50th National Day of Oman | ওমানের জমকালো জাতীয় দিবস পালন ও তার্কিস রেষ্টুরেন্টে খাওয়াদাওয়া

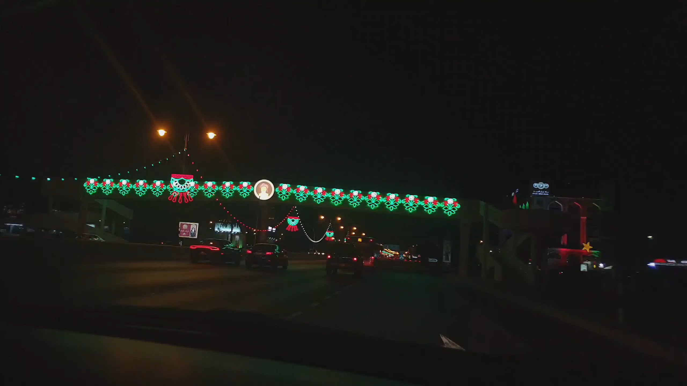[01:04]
এই সময়টাতে ওমানকে মনে হয় যেন এক স্বপ্নপুরী।
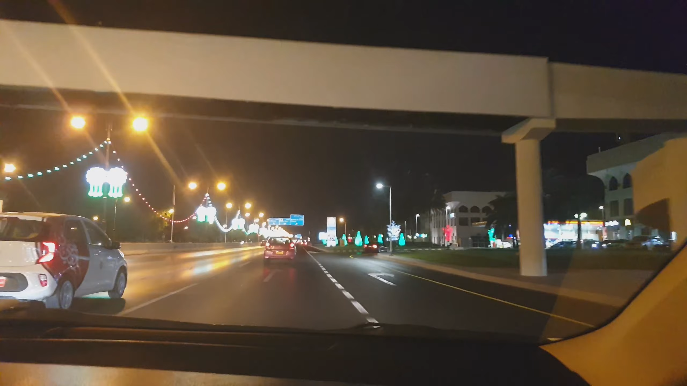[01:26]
ন্যাশনাল ডের দিন ওমানিরা অনেক রাত পর্যন্ত বাহিরে ঘোরাঘুরি, হই হুল্লোড়,
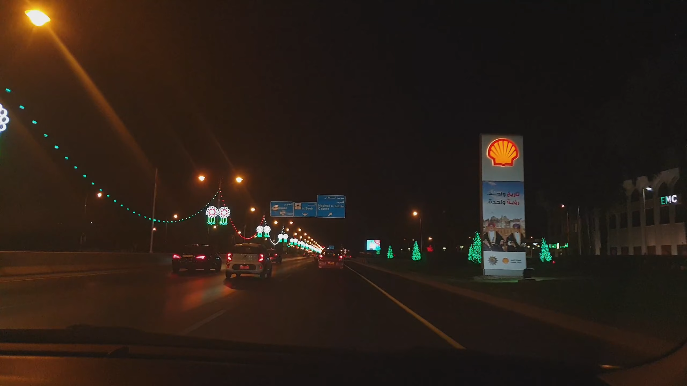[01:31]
বাজি ফুটানো ও বিভিন্ন আমোদ প্রমোদের মাধ্যমে ন্যাশনাল ডে উদযাপন করে থাকে। এখন আমার সাথে আপনারাও দেখতে থাকুন ন্যাশনাল ডে উপলক্ষে আলোকজ্বল ওমানকে।
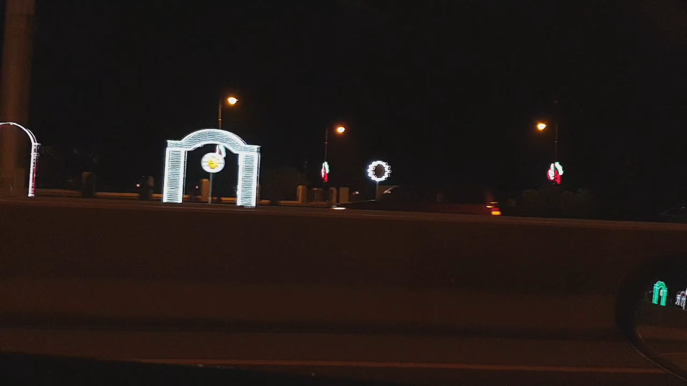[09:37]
প্রত্যেকটা ফ্লাইওভার পর কোনো নতুন ডিজাইন গতকাল রাতে ঘোরাঘুরিতে মেহেদিও আমাদের সাথে ছিল। ঘোরাঘুরি শেষ করে রাতে খাওয়া দাওয়ার জন্য আমরা তার্কিস রেস্তোরাঁয় এখন চলে এসেছি।